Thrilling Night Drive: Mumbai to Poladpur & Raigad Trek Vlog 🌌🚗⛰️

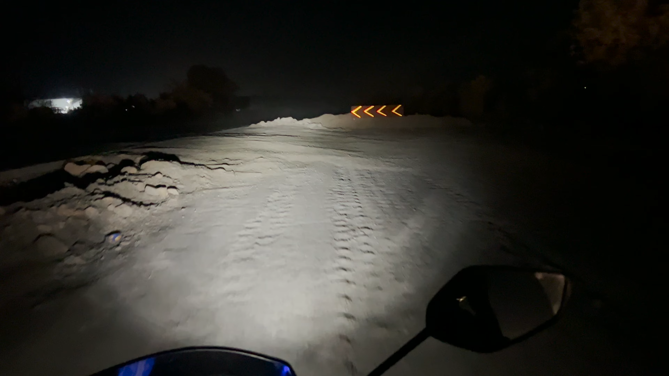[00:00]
अभी हम लोग वड़कल के आसपास है, पर ये रास्ते देखो इतना रिस्की रोड है ना, हम देख सकते हो आप लोग इतना 30 के स्पीड पे जाना पड़ रहा है हम लोग। जस्ट रीच पनवेल, एक घंटे में पहुंच गए पनवेल में।